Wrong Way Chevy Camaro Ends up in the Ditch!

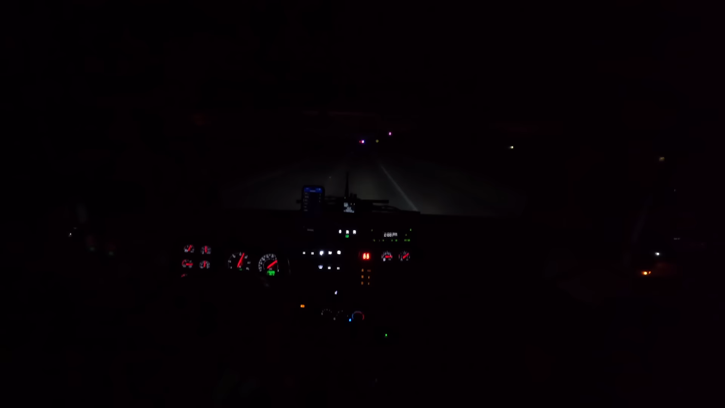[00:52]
Alright, looks like it's up here ahead of us. They're off on the right-hand shoulder. I see something down off in the grass.
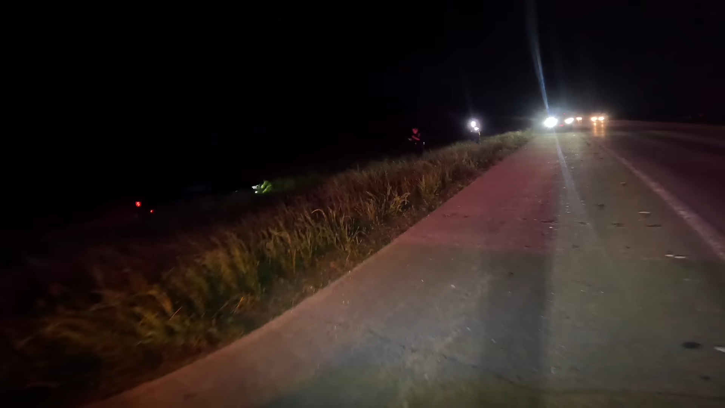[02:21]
Airbags deployed. What's up, guys? How's it going, man?